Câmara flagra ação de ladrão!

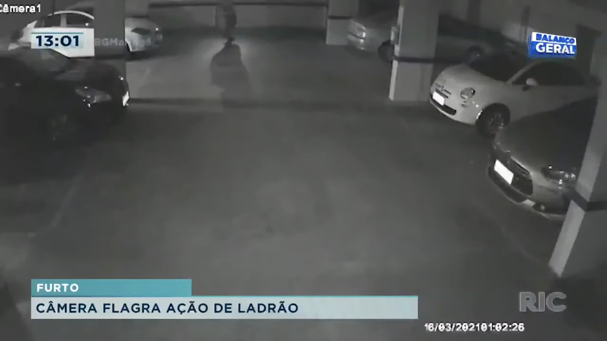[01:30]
E com muita tranquilidade, aparentemente, ele passa por todo o estacionamento. Repare que, de acordo com a passagem dele, as luzes, inclusive, são automáticas, vão se acendendo. Mas isso não o preocupa, ao que parece. Ele vai até os fundos, então, da garagem, passando ali pelos veículos e depois retorna, trazendo já o produto que seria furtado. Uma bicicleta.